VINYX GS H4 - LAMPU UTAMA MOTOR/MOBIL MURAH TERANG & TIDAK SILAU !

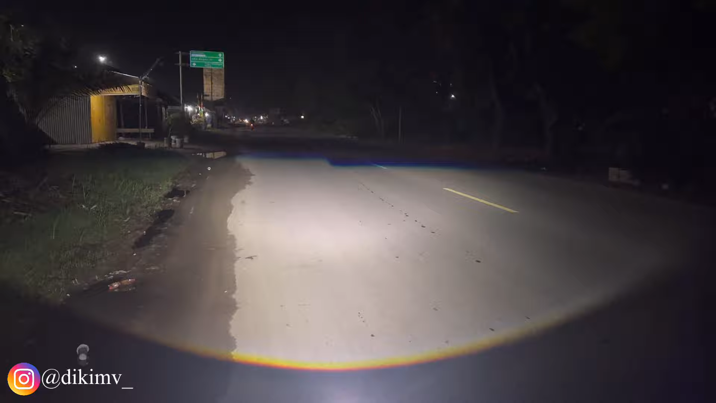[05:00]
GS-H4 Guys Mantap ya guys Tuh lihat Cut offnya RHD ya Tuh Sangat-sangat Keren banget Dan cut offnya Juga blue lens Terlihat sangat Oke banget Ini cahayanya Tuh Teman-teman Bandingkan dengan Lampu kendaraan Yang lewat di sebelah Tuh Guys Perbedaannya ya Ini kita lampu motor Sekecil ini Lampunya tapi mantap banget Cahayanya sangat-sangat terang Dan sangat mewah sekali Ini posisi low beamnya Sangat-sangat Tidak menyilaukan Pengendaraan yang ada di depan Aku arahin ke jalan Dan Get response Pada orang Tidak ada yang Ngedim-ngedim
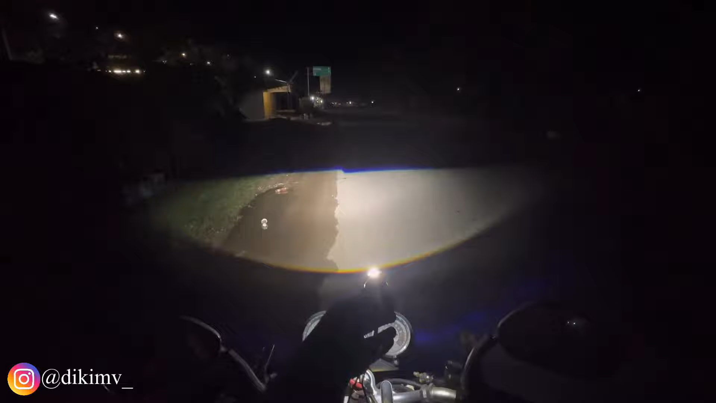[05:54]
seperti ini guys Ini kamera 0,5 ya Seperti ini Kalau dipakai di motor Cahayanya bener-bener Seperti bilet Jadi teman-teman Kalau pengen Cahaya lampu
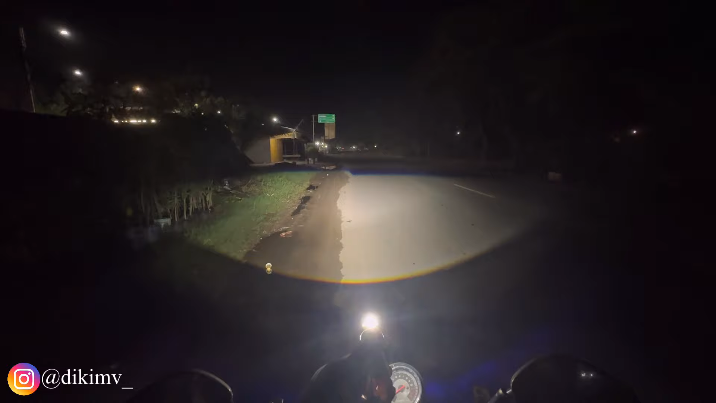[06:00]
bilet Tapi tidak mau Bobok reflektor Aku saranin Pake lampu dari Vinic GS H4 ini guys Karena bener-bener Tidak menyilaukan Dan Cut offnya sempurna banget Ini Bayangin guys Ini Jalanan raya guys ya Bukan jalanan rumah Atau jalanan komplek Ini jalanan raya guys Dan dua jalur Sekaligus terpenuhi Dengan satu lampu Dari Vinic GS H4 ini Bener-bener Keren banget Cahaya lampunya Ini posisi low beamnya ya Sangat-sangat Cukup sekali Asli Ini Keren sih guys ya Tuh
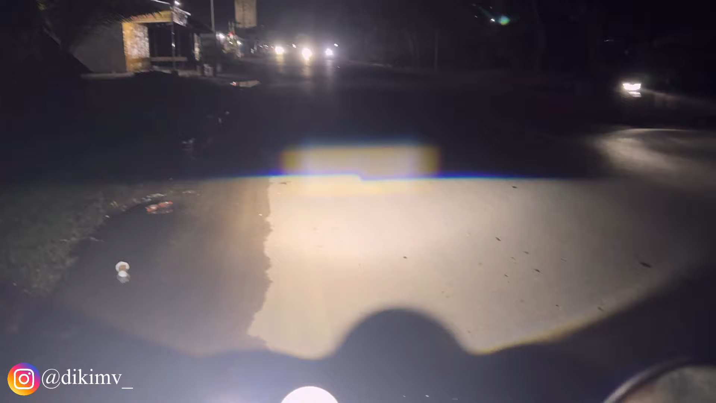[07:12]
laser Untuk lampu jauhnya ya Jadi buat gendim-gendim itu Pakai yang D2 laser Ya Tidak pakai Karena menurutku pribadi ya Ini kalau untuk high beamnya Kurang mantep guys Ya Kurang mantep Kalau untuk high beamnya Tapi ya It's okay lah guys ya Di harga Rp150.000 Ini sangat-sangat worth it banget Buat kita pakai Tuh ya Cahayanya tebal Dan lebar pastinya Nih Gocer banget ya Seterang ini Cuma dihargai Rp150.000 aja Keren banget Asli jos